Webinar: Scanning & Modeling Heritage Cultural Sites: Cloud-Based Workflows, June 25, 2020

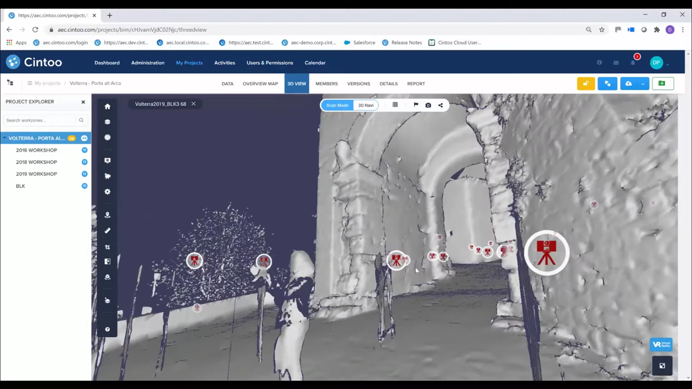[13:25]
Now, we're not showing it here, but there's also an x-ray mode and an intensity mode.
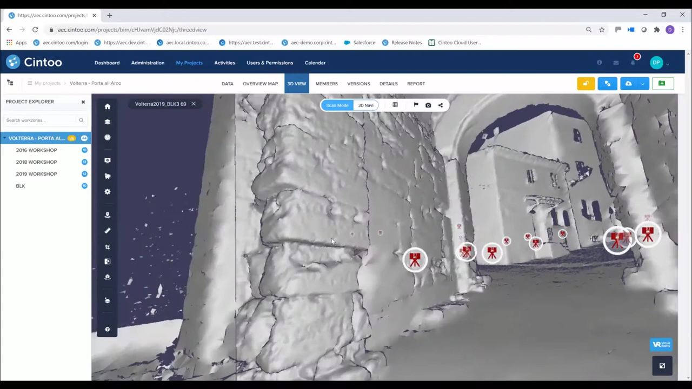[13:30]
So, there's a few other modes that you can use to interrogate your scan data if you like.
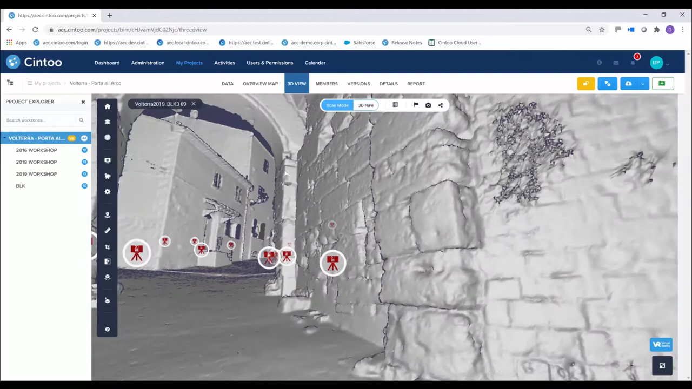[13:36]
So, I think I got ahead of my video here.
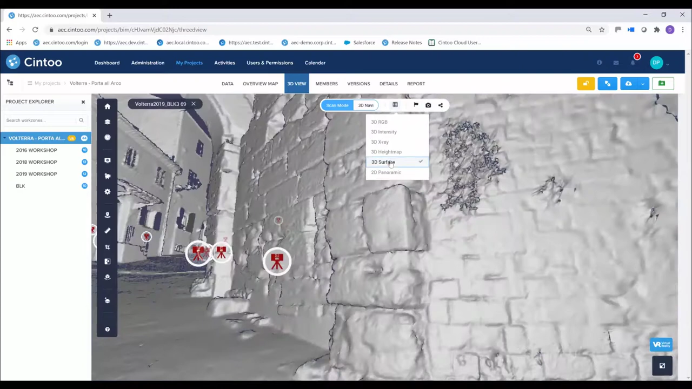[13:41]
So, we'll show a few more surfaces there.
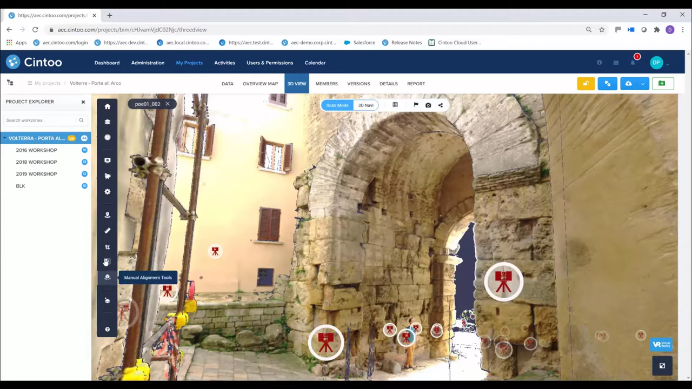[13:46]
But what we're about to do is move into a different spot here where we're going to start talking about comparison.
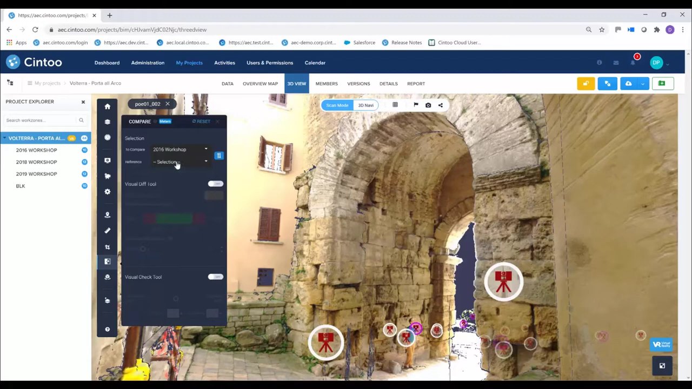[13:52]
So, once again, we're using the work zones for the comparison. So, you can compare two work zones to one another and that's one of the reasons why setting up work zones are important.
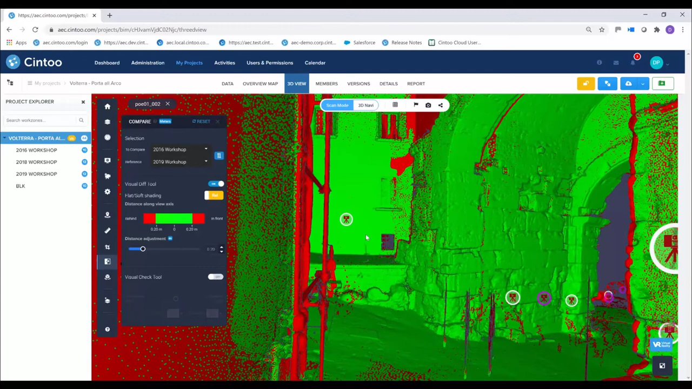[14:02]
And in this case, because we had scan data from different points in time, you know, we're looking for any shifts or changes.
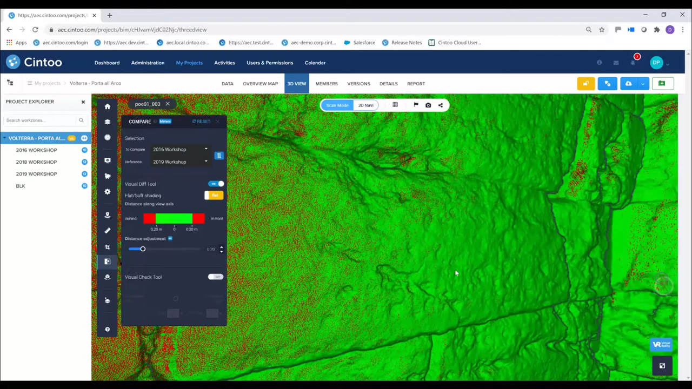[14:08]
Now, some of the changes you might see might just be a difference in scanned equipment that we use. We didn't use the same equipment year over year.
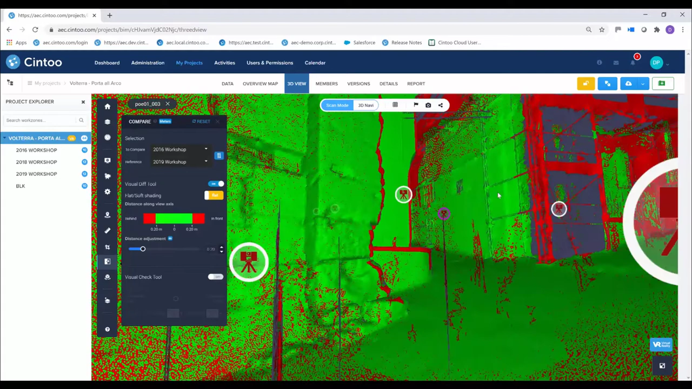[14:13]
So, that's interesting in itself. And then a nearby building was under renovation.
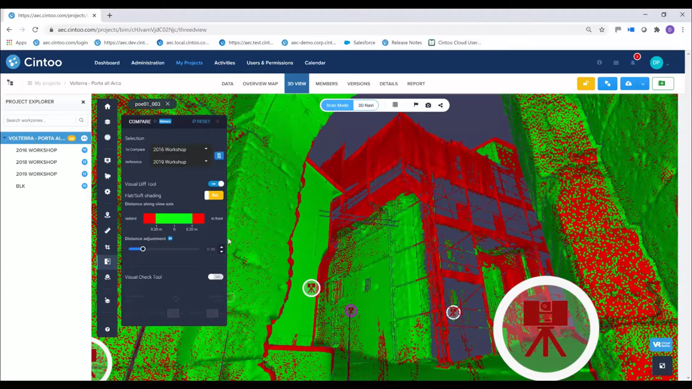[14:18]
So, you can clearly see the scaffolding in this image here was different.
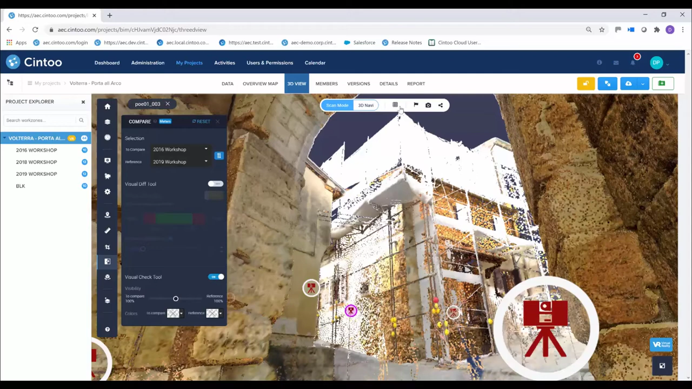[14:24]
Not to mention, you know, people and other things that show up in the scan. So, that helps you identify things that might need to be cleaned up.
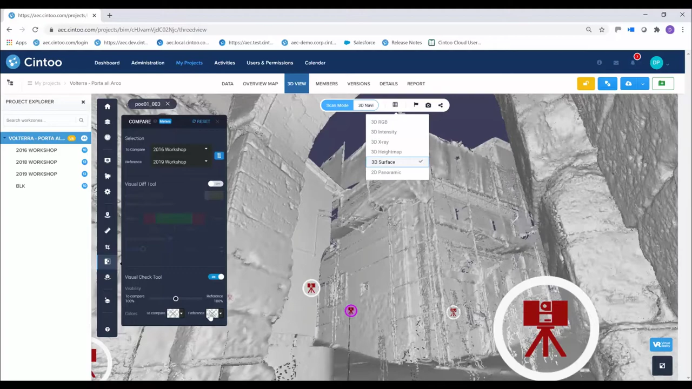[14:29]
But there's both a visual difference tool and a visual check tool. So, this is the visual check right now. And you can see that you can slide between the two. So, you kind of have go from one data set to another by just sort of sliding between them. And that can be a really nice way to interrogate what's changed and what's different versus the visual difference
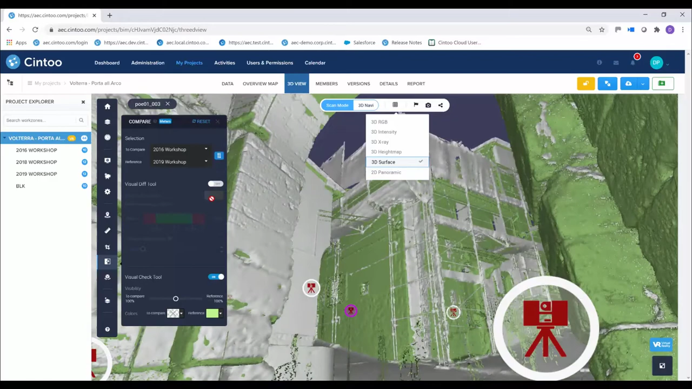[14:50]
tool where it just sort of puts them superimposed and uses the colors, the different colors, the green and red in this case, to distinguish the differences.